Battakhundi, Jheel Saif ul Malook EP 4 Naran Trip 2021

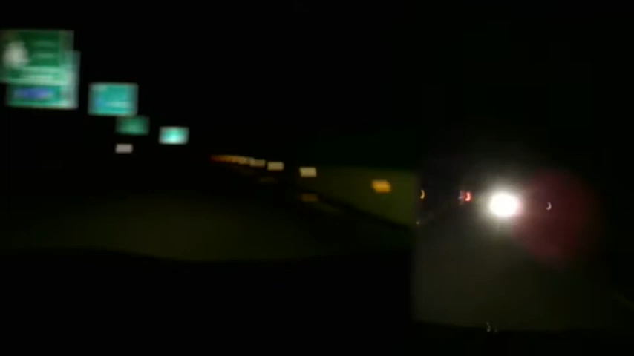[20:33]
बांध लीजिए मानसेरा। 13 इंटरचेंज थी ये मानसर। एग्जिट में वेट लिखा है एग्जिट।
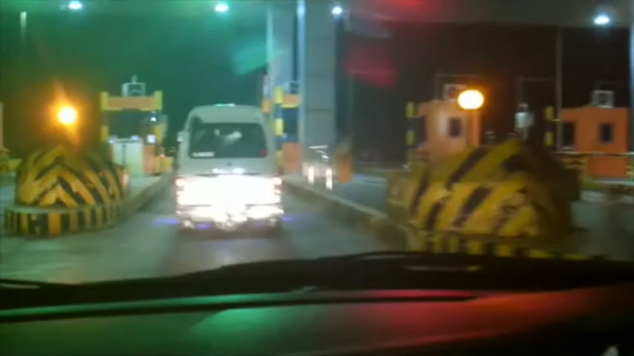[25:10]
अब निकल रहे हैं मानसेरा से और इस्लामाबाद के लिए मोटरवे पे चढ़ रहे हैं। पता कर लें अभी।